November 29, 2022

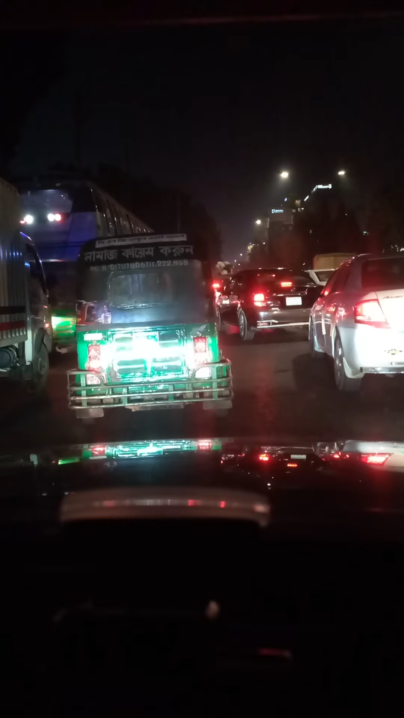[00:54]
সামনে যে সিগন্যালটা আসবে, ট্রাফিক সিগন্যাল, সে সিগন্যালটা হয়েছে হয়েছে কি আপনার আপনার আরঙের
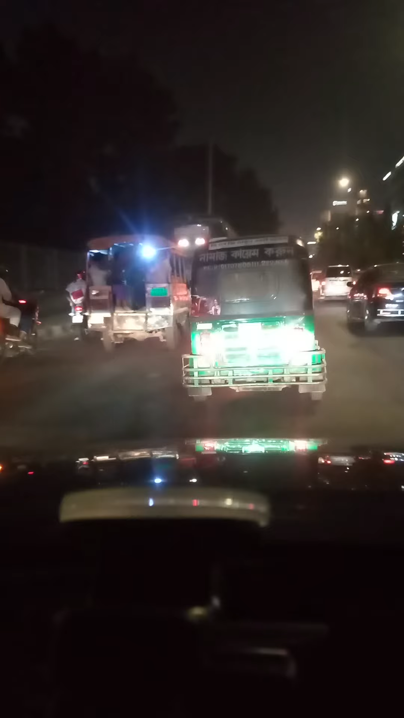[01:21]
শোরুম আছে, এই জন্য আরং বলে, এটার সংসদের মোড় বলে বিশেষ করে। তারপর হয়েছে কি আপনার রাপা প্লাজা, সোজা যাব।
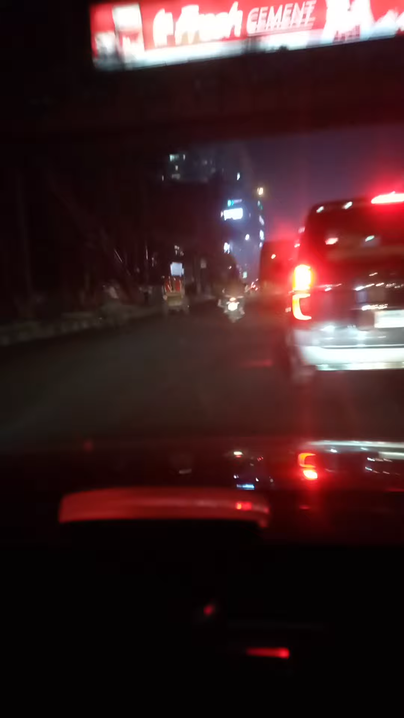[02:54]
যেহেতু আমরা 32 নম্বর যাবো না, রাপাবেলা যে যাবো না, সরি, ওই জন্য আমরা বামে চেপে যাব, যাতে করে আমরা ওই সিগন্যালে যেন আমরা আটকে আটকা না যাই।
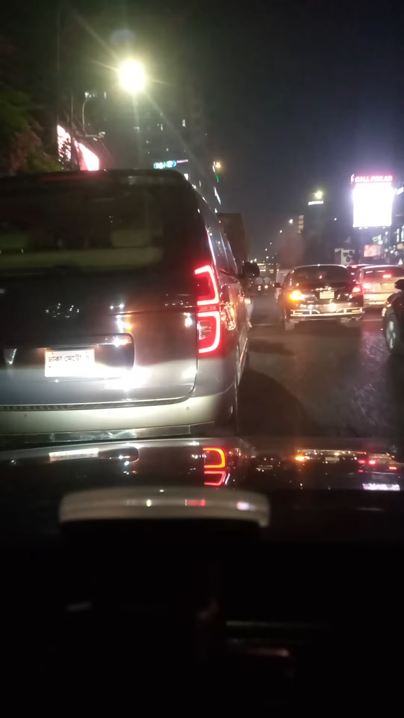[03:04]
এই ডাকা রাতের ডাকা অসাধারণ।
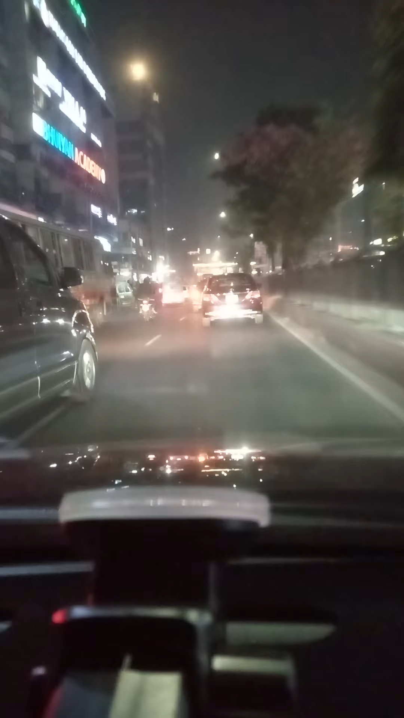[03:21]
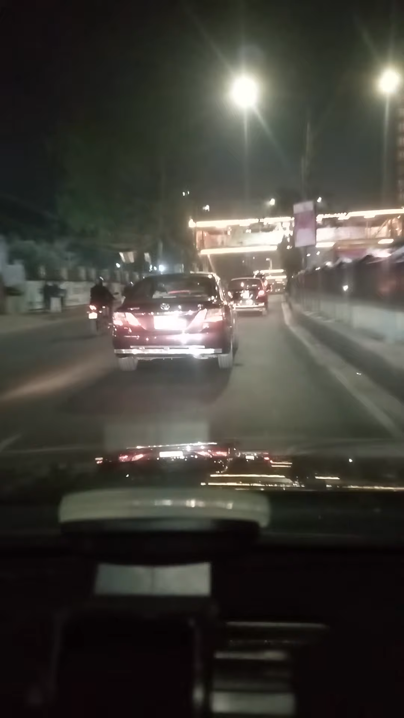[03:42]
সামনে যে সিগন্যালটা আসতেছে ওটা হচ্ছে 32 নম্বর, বঙ্গবন্ধুর বাড়ি, আমাদের জাতির পিতা। সিগন্যাল থেকে আপনারা যদি কেউ যেতে চান, বামে গেলে স্কয়ার হাসপাতাল, বসুন্ধরা মার্কেট, পান্তাপথ,
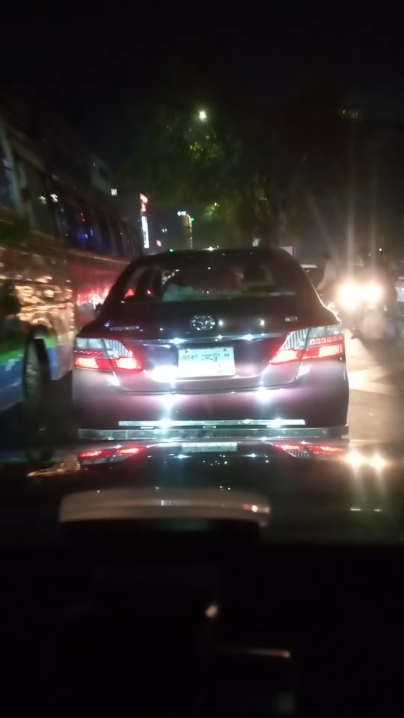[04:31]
ডান দিকে ধানমন্ডি লেক 32 নম্বর সোজা যাচ্ছি। আমরা ধীরে ধীরে কলাবাগান সিগন্যালে যাচ্ছি।